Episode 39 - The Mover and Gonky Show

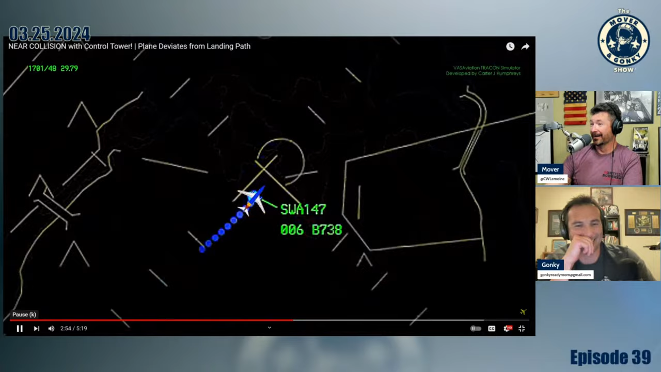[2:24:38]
374 RVR, 3,500 contact. So this is telling the visibility has gone down.
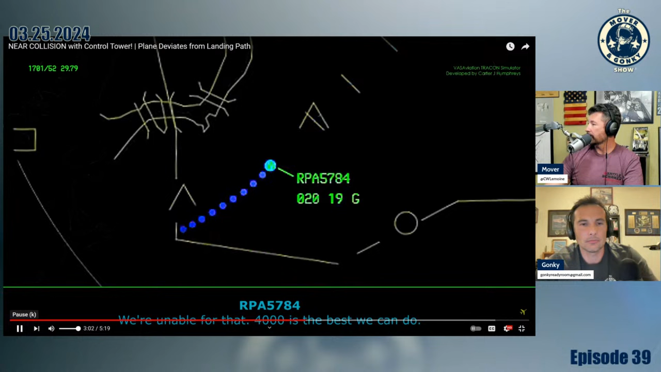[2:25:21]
784 cancel approach clearance. Maintain 3,000 flyover only heading.
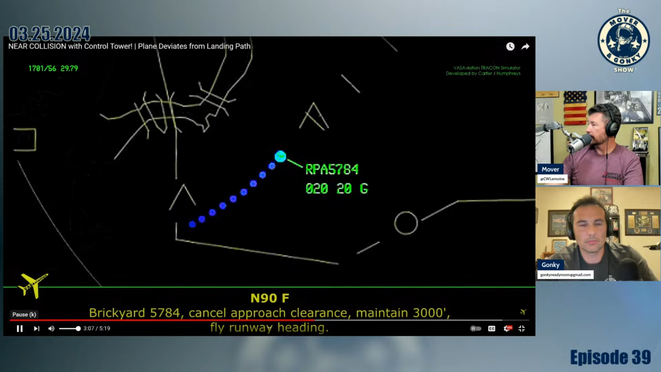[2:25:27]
I cancel the approach clearance. 3,000 runway heading. Brickyard 5784.
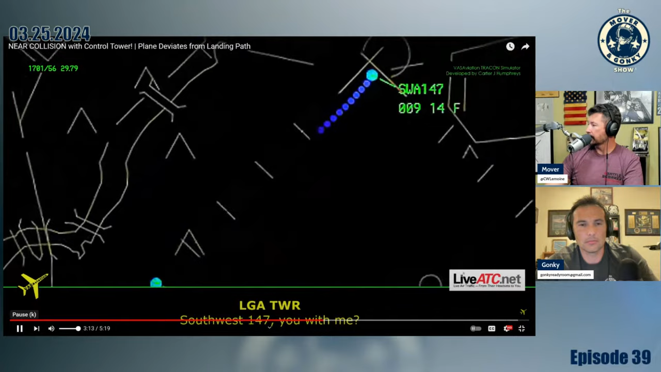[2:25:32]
1,147. You with me? Yep, just trying to work things out here.
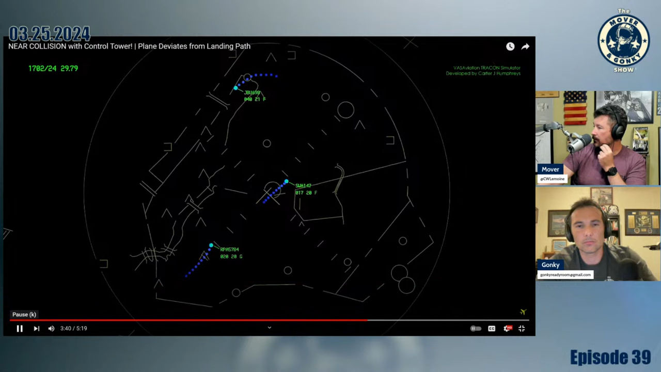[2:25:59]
Yeah. Brickyard 6784. There's a lot of precipitation. Like they're getting schwacked with some serious rain and stuff. That's a significant offset, though. Yeah, I mean ILSs are like the closer you get, the more precise it becomes.
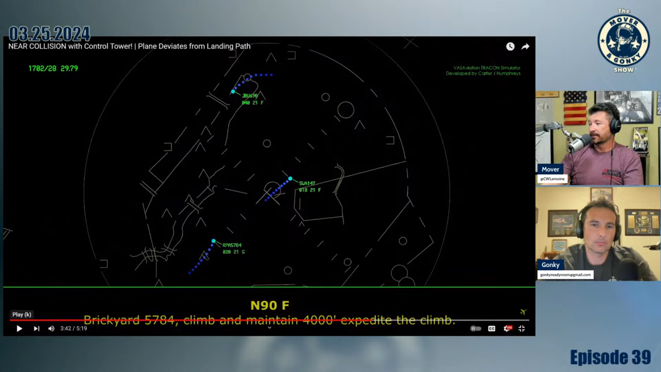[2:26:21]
So it's four climb, maintain 4,000, expedite the climb. We're climbing. Brickyard 5784. Okay, Southwest 147. We're at 2,000 feet, heading 060. I'd like to continue climbing.
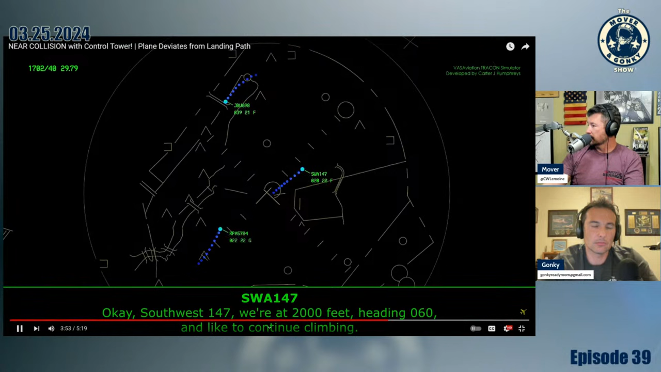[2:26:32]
Yeah, just climbing to 2,000 and giving contact approach 120.8. 20.8, so that's 147. And what were the reasons for the two go around?
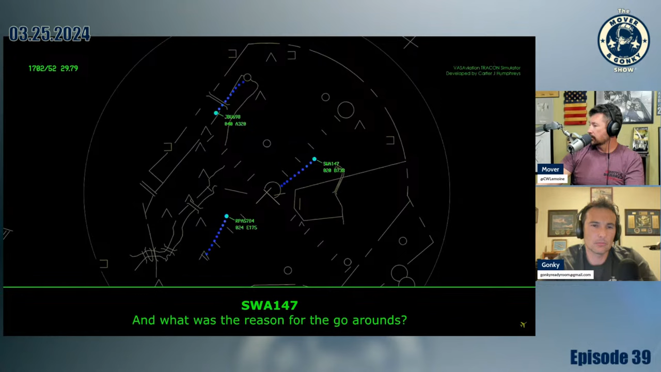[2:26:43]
That's somebody else. That's not the right guy. That was not aligned with the runway at all. He was like east of the final. He was not going to land the runway. I mean, good on the tower, folks.
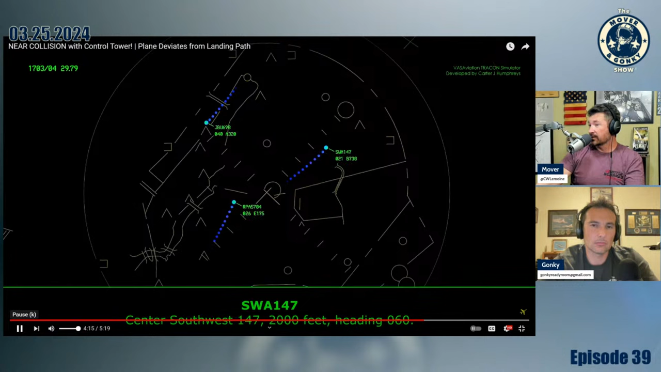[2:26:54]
Center Southwest 147, 2,000 feet, heading 060. Southwest 147, your approach, climb and maintain 4,000, say your intention.
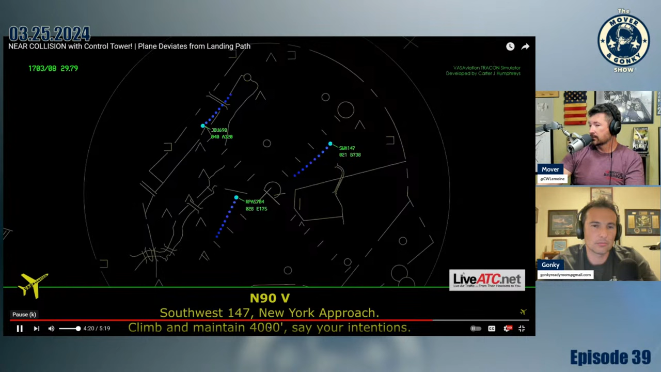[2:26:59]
4,000, and I guess bring us around one more time, and we'll actually tell he's a little rattled.
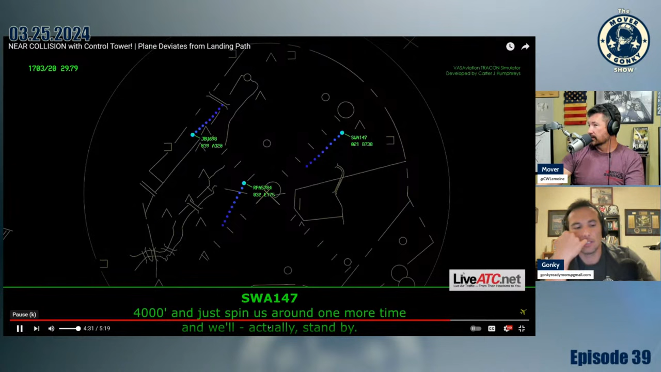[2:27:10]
Okay, stand by. And approach Southwest 147, we'd like to go ahead and divert to Philadelphia. To Pittsburgh or alternate. Pittsburgh. Southwest 147, roger you. And they end up at Baltimore. Now via radar vectors. 5,000. Clear to Pittsburgh via radar vectors. Climb maintain 5,000 Southwest 147.
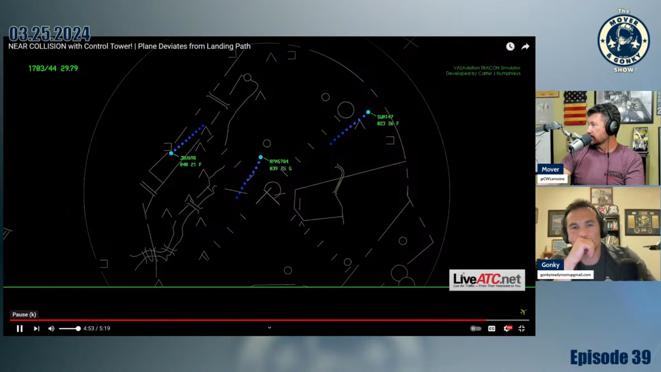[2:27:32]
Southwest 147, turn left, heading 330. Left 330, Southwest 147. I would almost imagine she's the captain. I think she is the captain. Because it almost sounds like she's flying it, you know, the HUD, right? And because it was low visibility, you know, she's going to fly it. She's got the HUD. And when they go around, she's making the captain decisions of the diversion, and she's looking at her paperwork, and she's saying, hey, you have the aircraft.
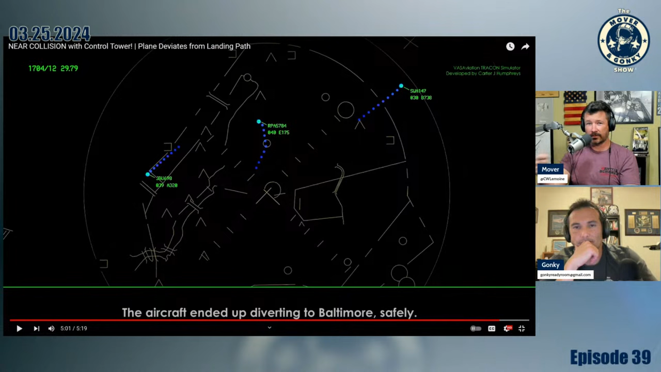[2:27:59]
I'm going to work the diversion because we got to call the company. We got to, you know, we got all these things we have to do to divert now because the weather is not good enough. Dude, I don't know. It'll be interesting to see what comes out of it.